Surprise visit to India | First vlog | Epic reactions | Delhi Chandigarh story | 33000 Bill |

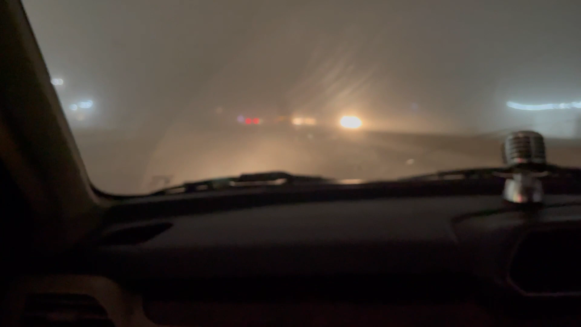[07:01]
11 बज चुके हैं एंड हम निकल चुके हैं वापसी के लिए एंड अब सोनीपत से निकले हैं, देखते हैं करनाल में कितना टाइम लगता है। फॉग भी बहुत ही ज्यादा हो चुकी है, स्टिल दिख नहीं रही,
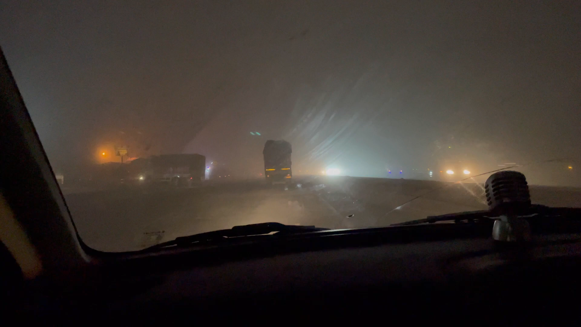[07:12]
वो मैं वैसे ही बोल दिया मैंने, नहीं मैंने सुना था ना करनाल में फॉग हो रही है। चलो कोई बात नहीं, देखते हैं करनाल में क्या होगा, फॉग है क्या है।